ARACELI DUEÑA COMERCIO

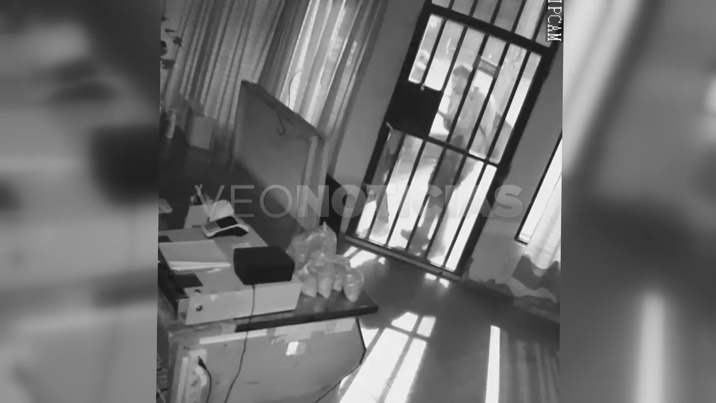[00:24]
Es lo único que se puede ver por las cámaras. Entonces, hay como dato, por ahí se puede ver que hay un perro como que los está esperando.